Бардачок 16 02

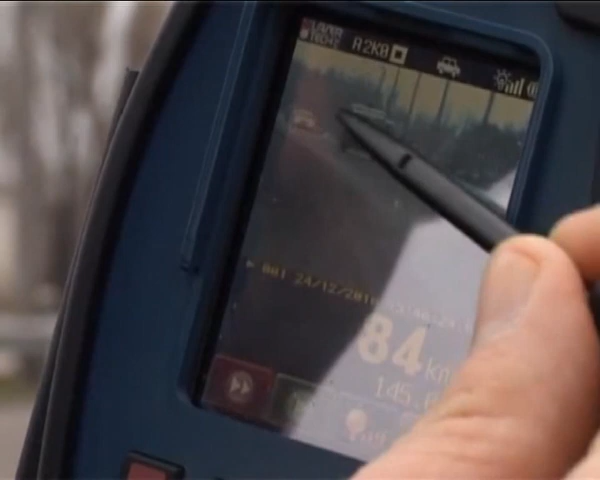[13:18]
На меньшем расстоянии до машины погрешность будет еще больше. Вот почему гаишники с «Рукамом» далеко от дороги не отходят.